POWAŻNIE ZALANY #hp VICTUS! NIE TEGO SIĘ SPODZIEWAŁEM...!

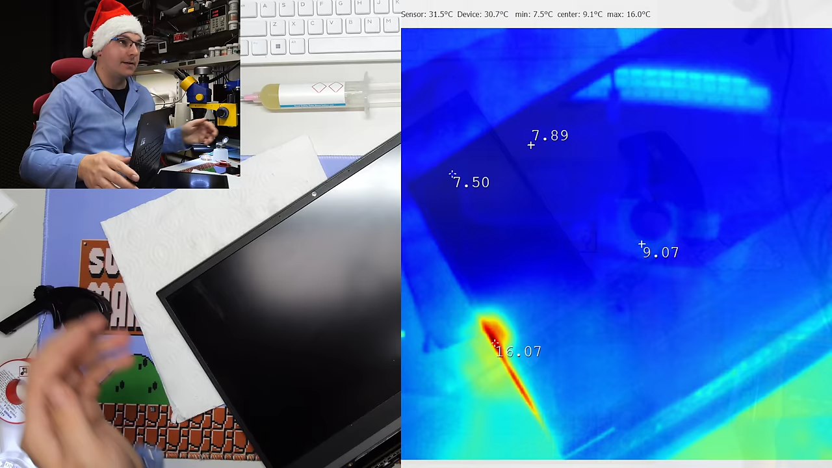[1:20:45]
On screen: max 16.0°C, min 7.5°C
Układ grzeje się. To jest fakt.
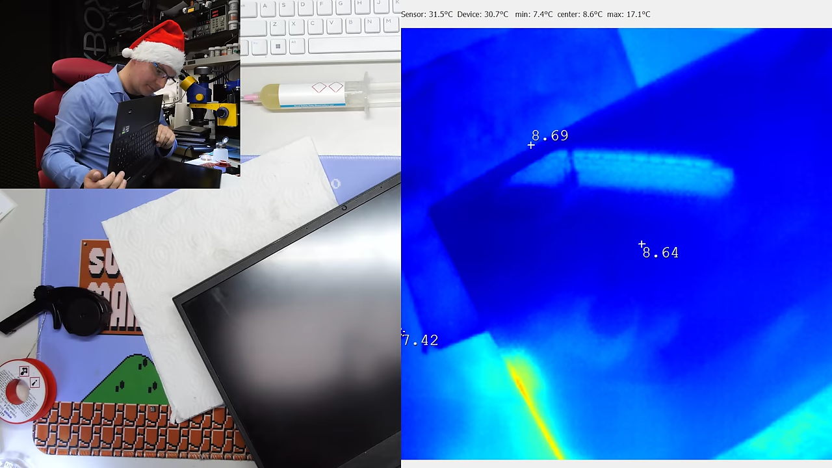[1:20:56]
On screen: max 17.1°C, min 7.4°C
Lipa.
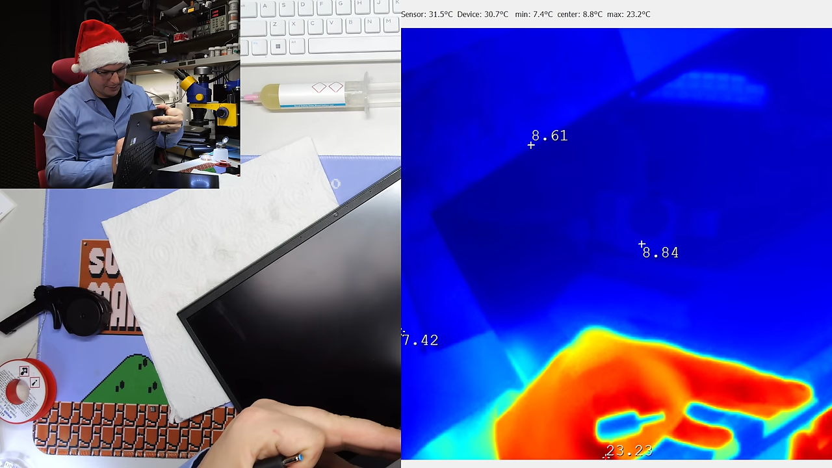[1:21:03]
On screen: max 23.2°C, min 7.4°C
Możemy zmienić jeszcze bank pamięci z RAM-em, albo sam RAM zmienić w drugi slot. Kurde.
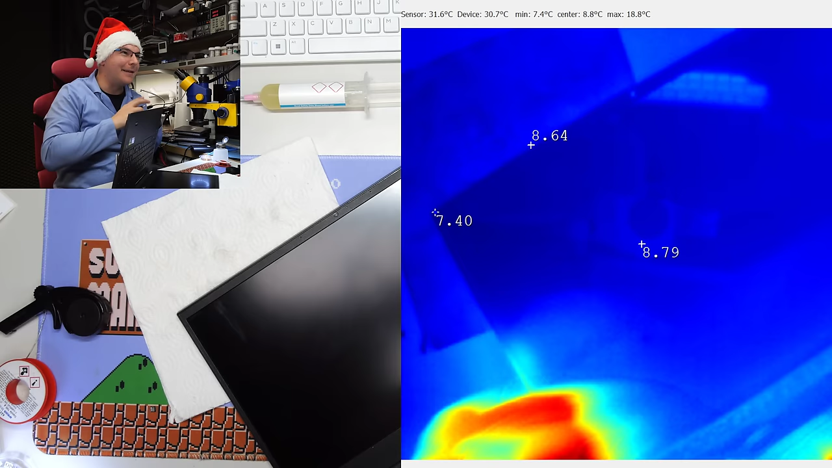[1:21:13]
On screen: max 18.8°C, min 7.4°C
Nie tak miało być. Reagować reaguje na włącznik dziad 1.
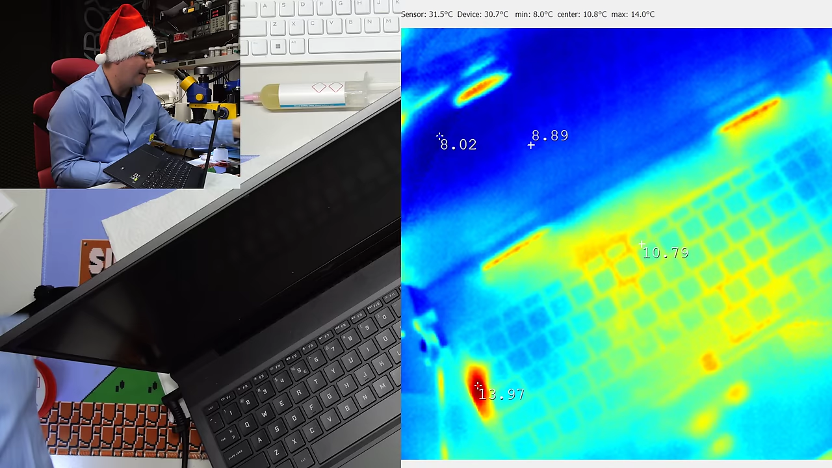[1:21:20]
Tu jest włącznik, wciskamy. Cyk. No i zapalił się, nie?
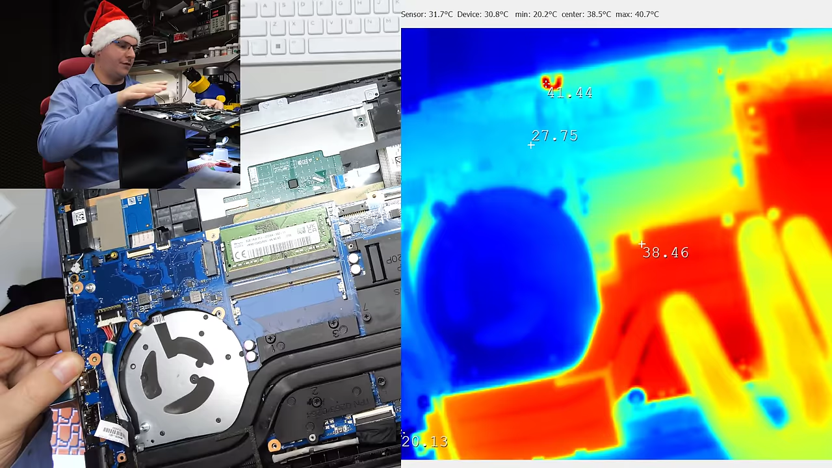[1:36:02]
Ja to widzę po nim. Nawet zrobię jeszcze inny myk. Pokażę wam jedną rzecz. Będzie widać, czy ten procesor startuje. Wykręcimy układ chłodzący. Zobaczymy, jaki jest przyrost temperatury na procesorze, bo jakby się okazało, że CPU dalej ma te 40 stopni, 50 stopni, to tutaj dalej coś brakuje, tak fest. Z kolei jak CPU nagle zacznie łapać 50, 60, 80, 90, to już fazy startują i byłoby lepiej,
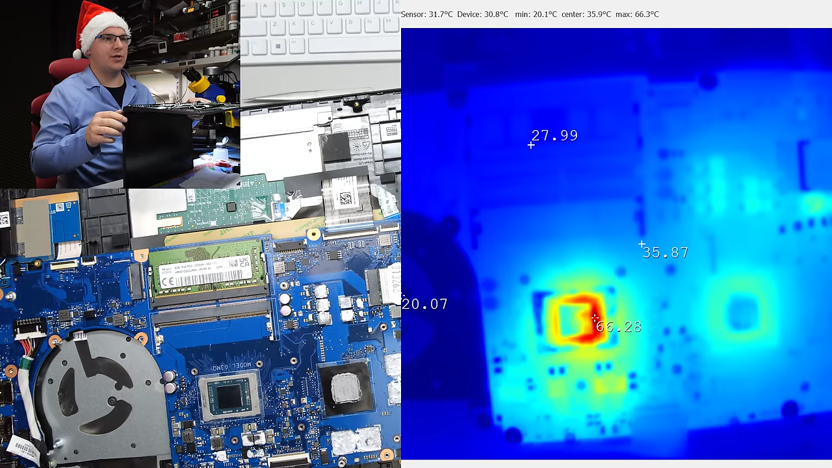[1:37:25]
On screen: max 66.3°C, min 20.1°C
Zobaczcie, jak powoli narasta temperatura. To on nie wystartował. Nie, nie, nie, nie. Układ chłodzący mimo wszystko tam delikatnie się nagrzewał, natomiast to nie jest w ogóle możliwe w tym momencie, żeby ten laptop miał działać. No teraz 75, no rośnie tam temperatura, natomiast nie.
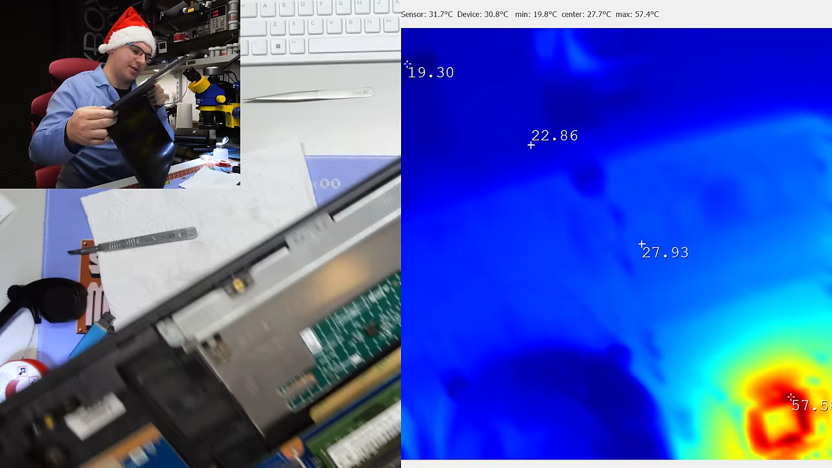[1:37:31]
On screen: max 57.4°C, min 19.8°C
To jest zbyt mały przyrost w czasie.
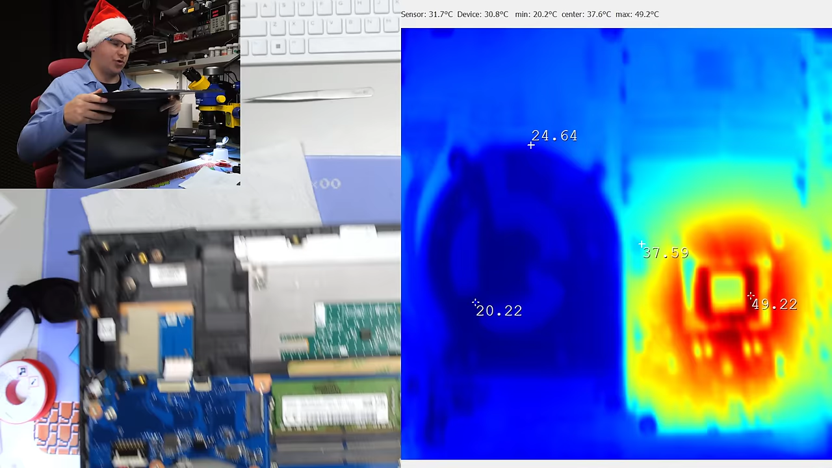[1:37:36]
On screen: max 49.2°C, min 20.2°C
Możemy jeszcze zrobić na sam koniec, tak na krótko. Sprawdźmy sobie miernikiem, czy mamy zasilanie CPU, bo może czegoś brakuje, nie? W dalszym ciągu. I to jest dalej szukanie, szukanie, szukanie.
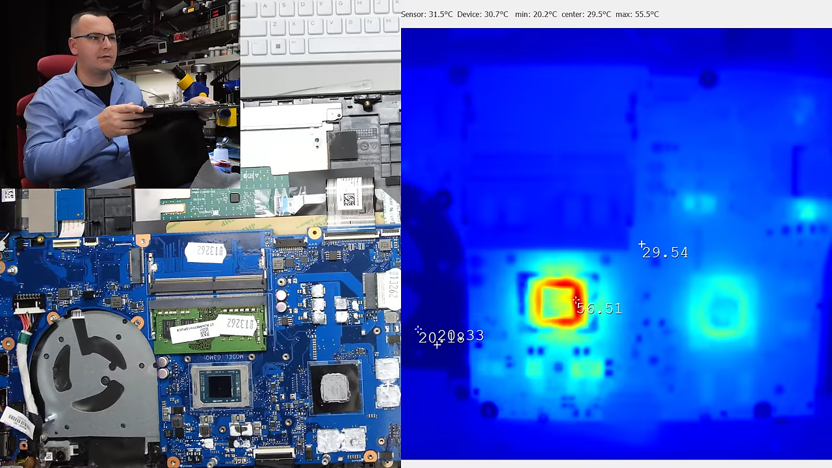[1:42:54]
On screen: max 55.5°C, min 20.2°C
Ty, on teraz inaczej się zachowuje. Dziwne. Bo Wiktusy mają resety. Wiem, że ma resety, no ale...